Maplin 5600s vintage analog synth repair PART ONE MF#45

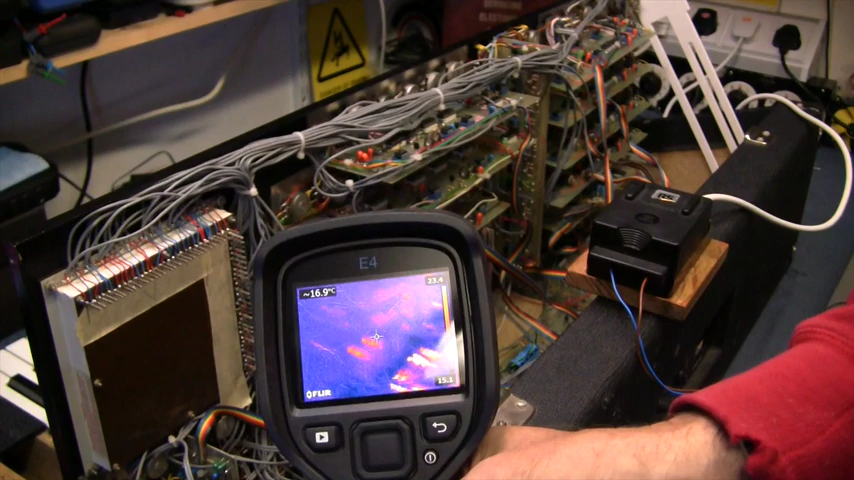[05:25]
Okay, with the infrared camera here, I can see the components that are heating up, but there's nothing too warm.
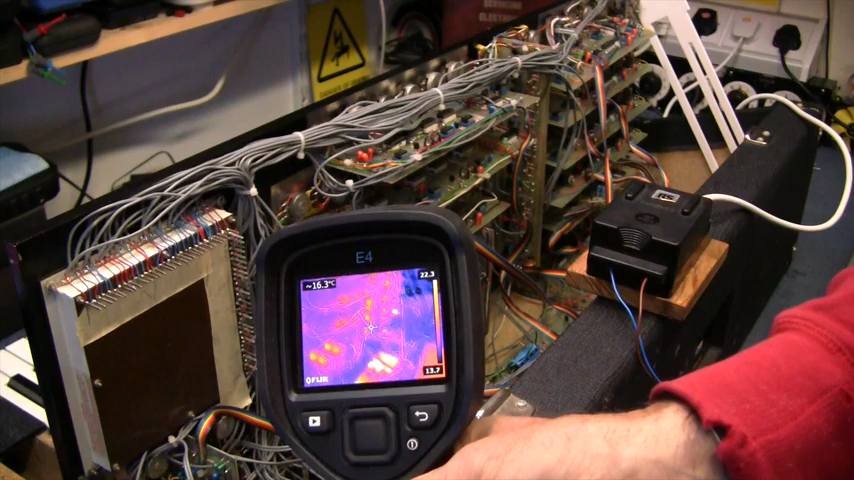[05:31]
On screen: spot 16.3°C
I'll just have a little look around with this and I'll put the pictures up on this screen.
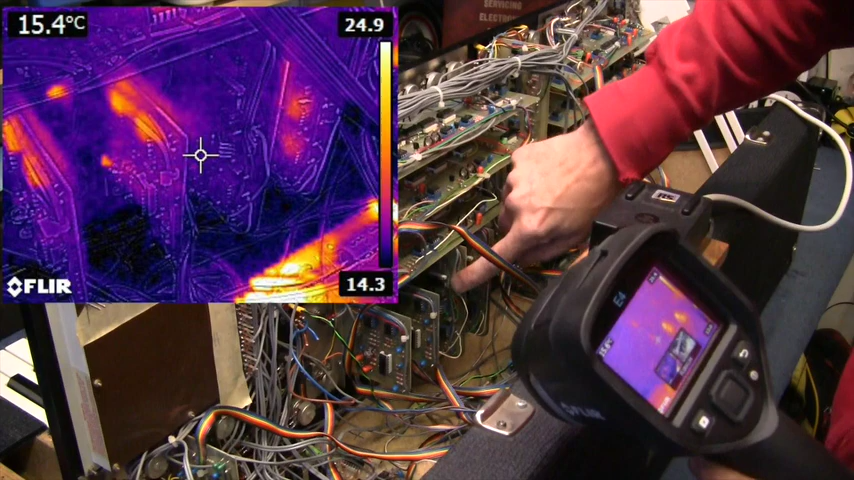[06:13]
On screen: spot 15.4°C
So that might need looking into. Just one double check on the power supply board.
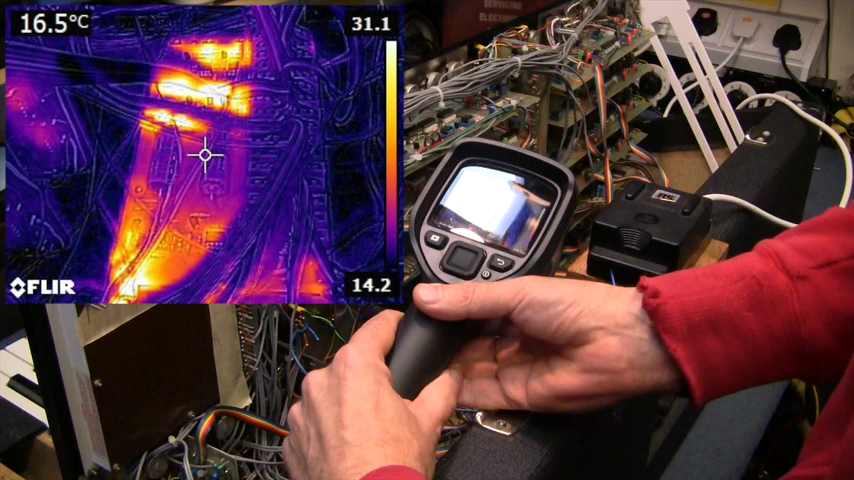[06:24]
On screen: spot 16.5°C
No, it looks good to go. So flip it around now.
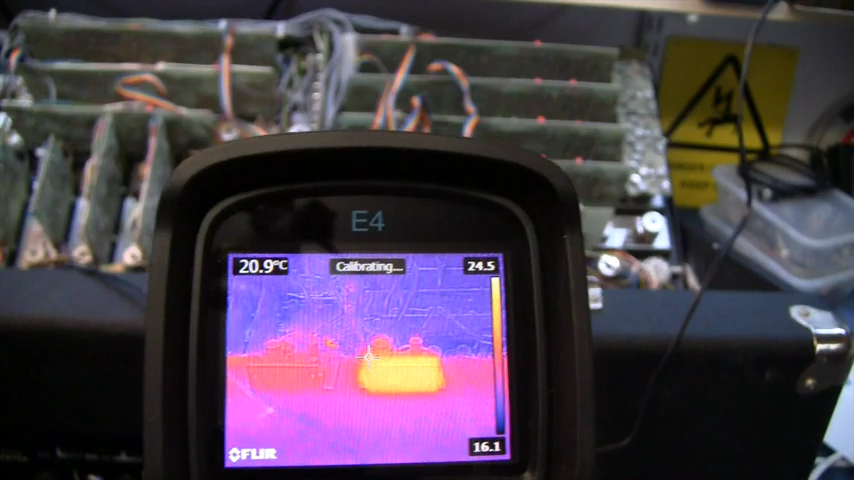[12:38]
On screen: spot 20.9°C
Now, as you can see, as soon as I turn on the power,
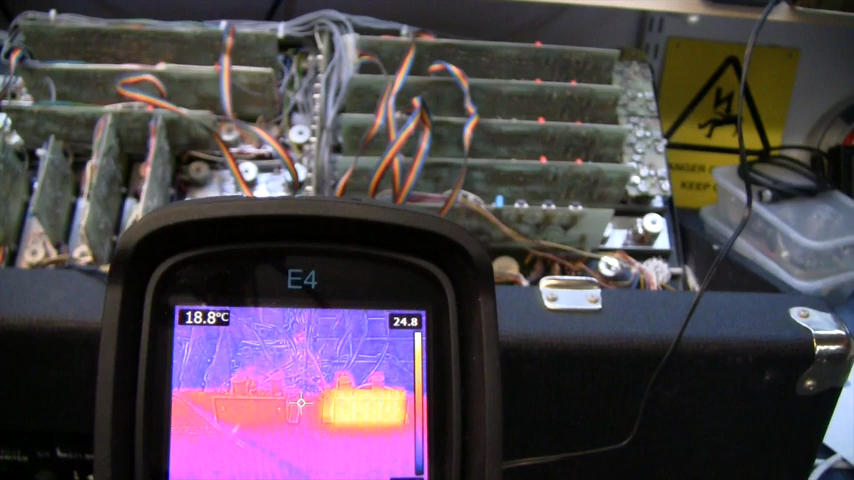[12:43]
the one on the right is getting quite hot very quickly and drawing much more power than the one on the left.
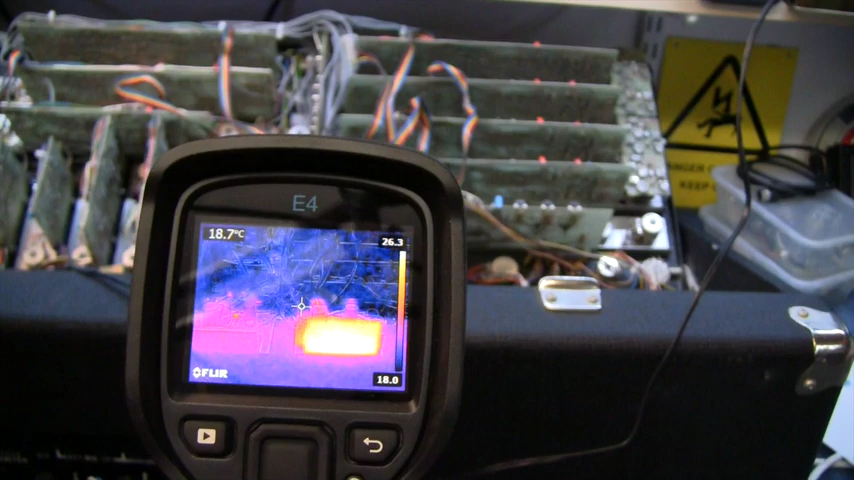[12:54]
On screen: spot 18.7°C
So that might be the one with the problem. This is getting really hot.